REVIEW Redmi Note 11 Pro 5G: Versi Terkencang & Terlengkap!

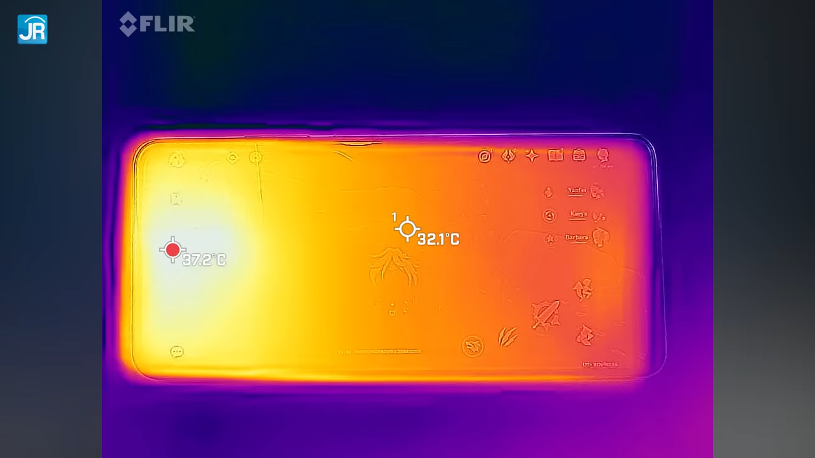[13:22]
On screen: spot 32.1°C
titik terpanas ada di tengah atas dengan suhu kisaran hanya 37-38 derajat Celcius saja area tengah hanya di kisaran 33
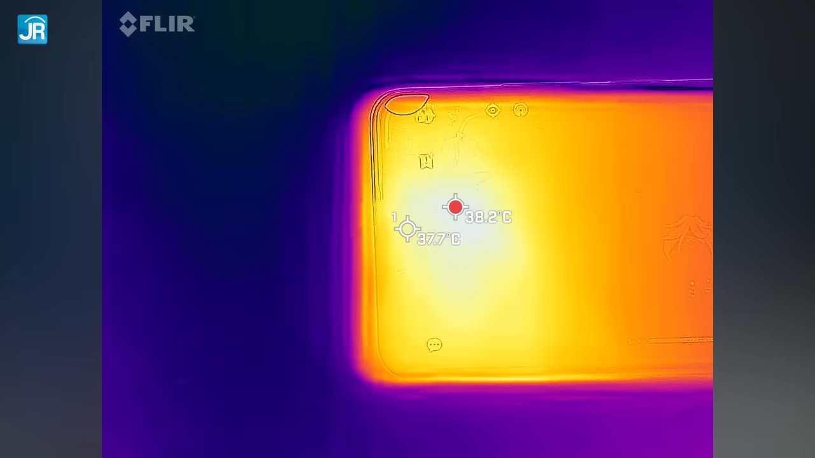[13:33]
derajat Celcius sisi belakang itu juga tidak jauh beda dengan titik terpanas
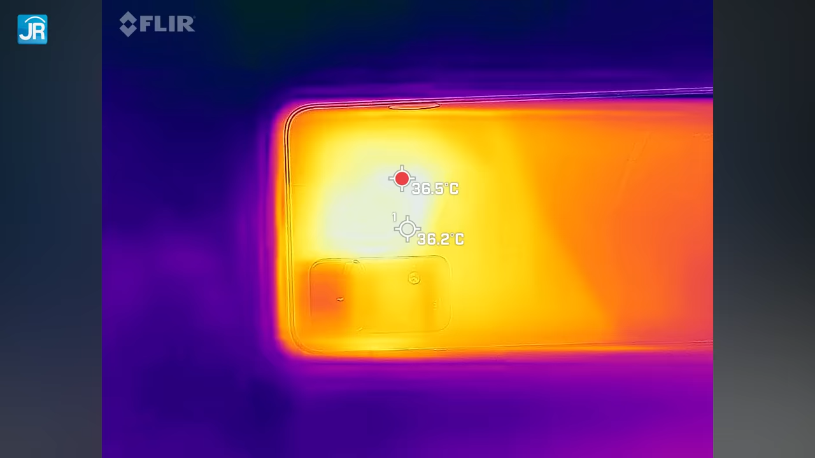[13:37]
hanya sekitar 36 derajat Celcius saat kita mencoba